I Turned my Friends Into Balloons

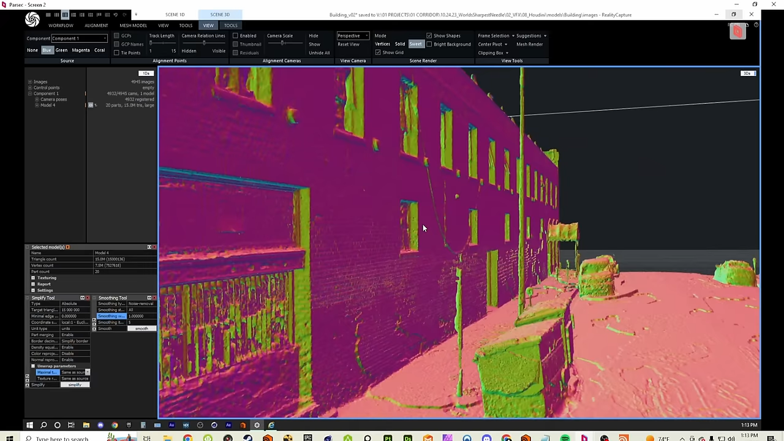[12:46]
But here it is. Wow, that looks really good. Isn't that cool? You got the bricks in there.
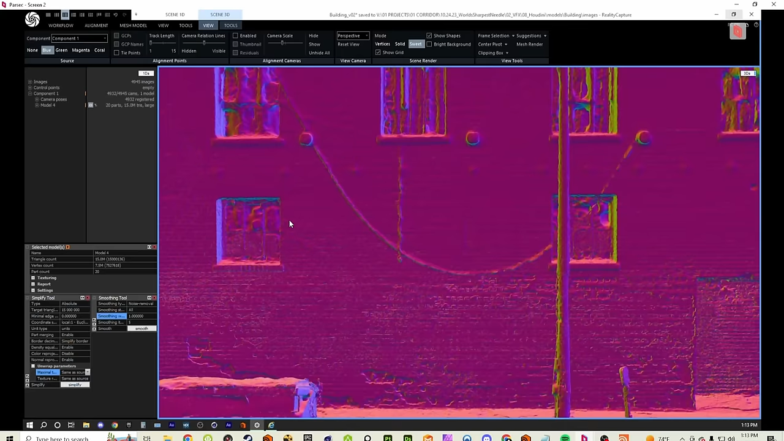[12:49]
Literally the brick depth. Isn't that wild?
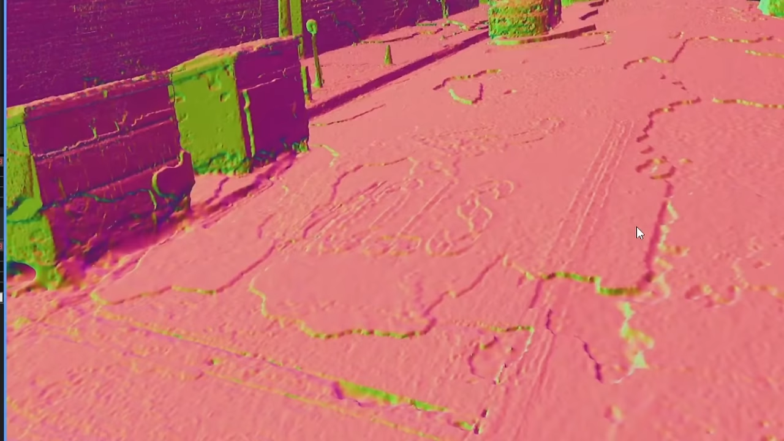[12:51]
Look at the stop outline. Oh, wow. Like right. From the paint.
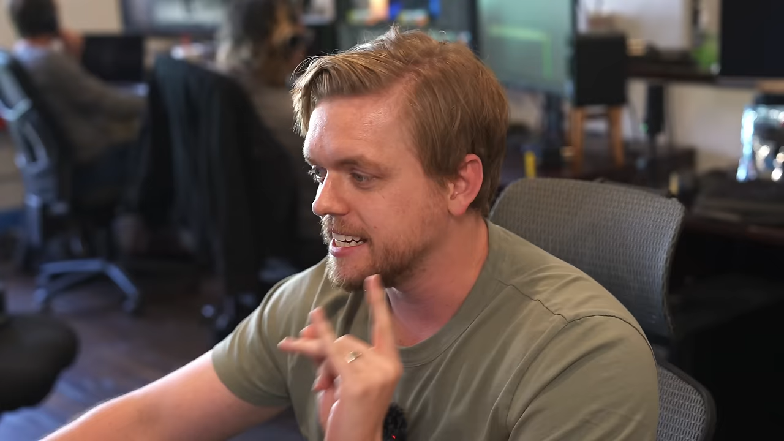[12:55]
I did not expect it to be this stinking accurate.
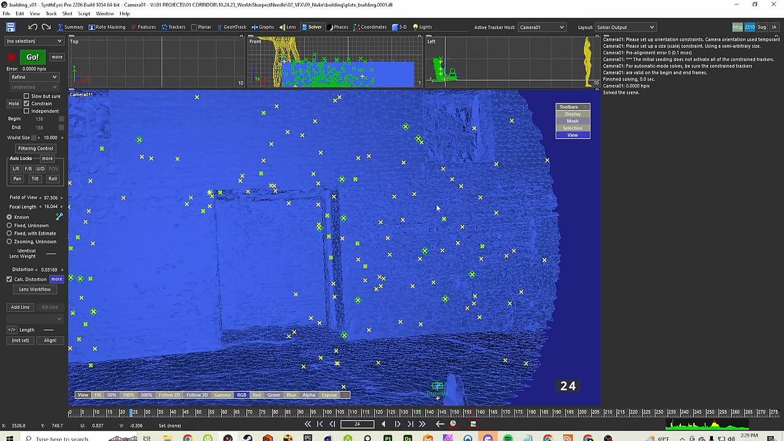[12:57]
This is the geometry of our scan,
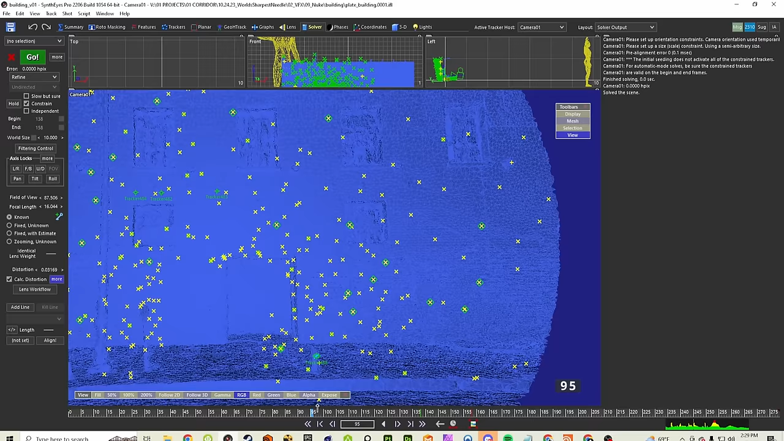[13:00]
perfectly integrated into now undistorted tracked footage. This is pixel perfect almost.
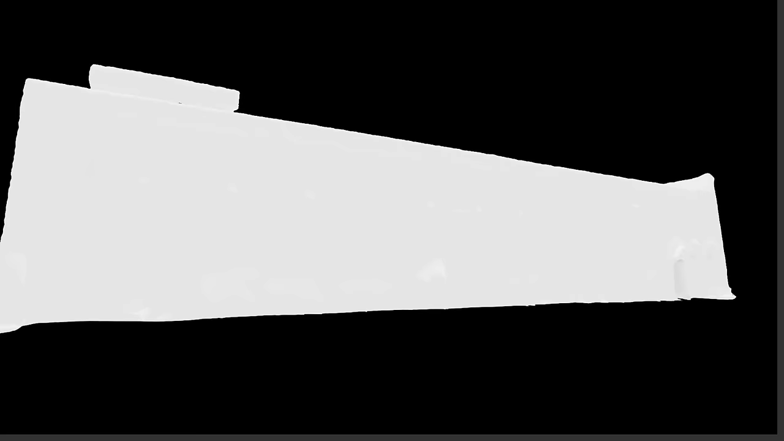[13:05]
So now that I have my photo scan,
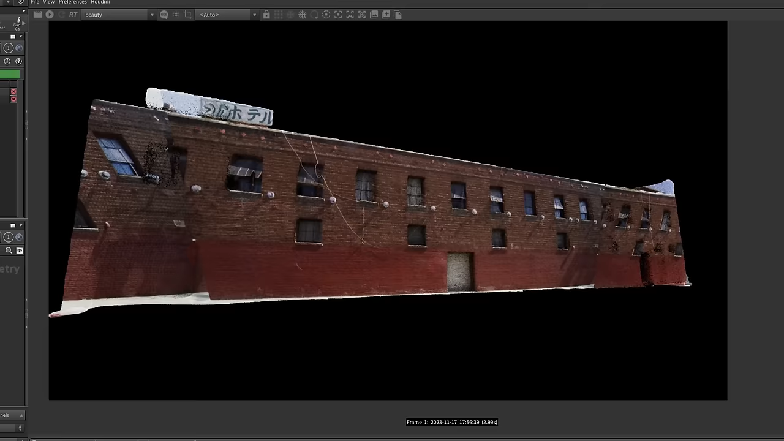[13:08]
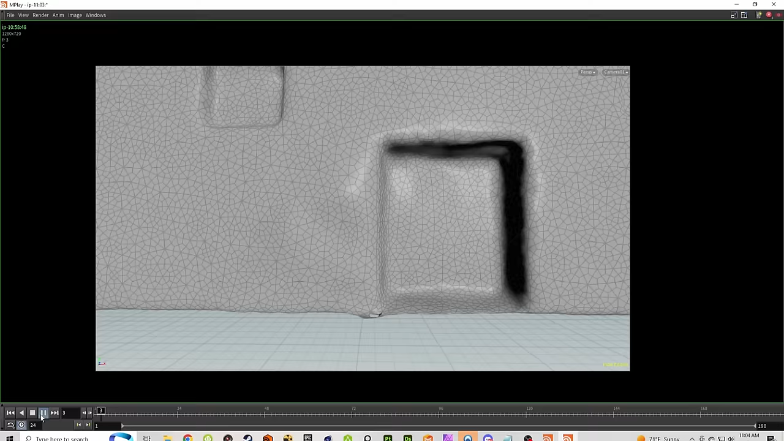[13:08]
I can project the footage onto the building and then pop that son of a gun using the same techniques we talked about earlier.